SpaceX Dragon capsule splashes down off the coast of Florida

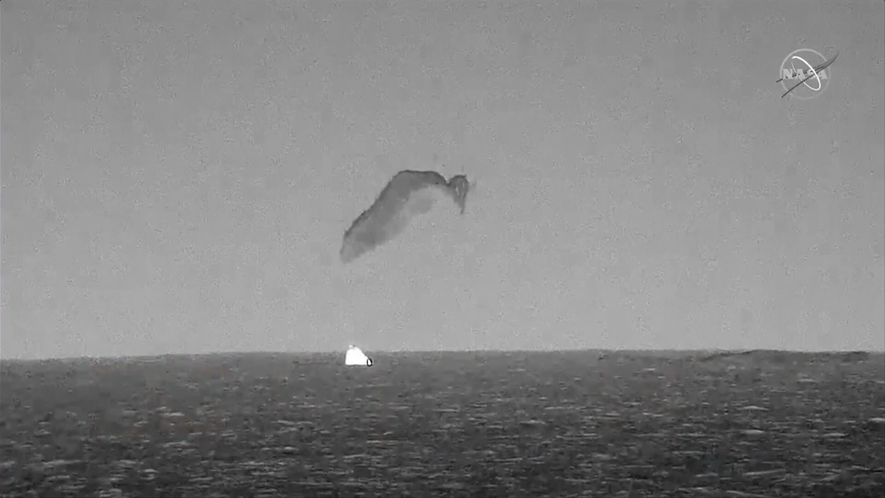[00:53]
We are in water refining. Copy splashdown and we see main chutes cut.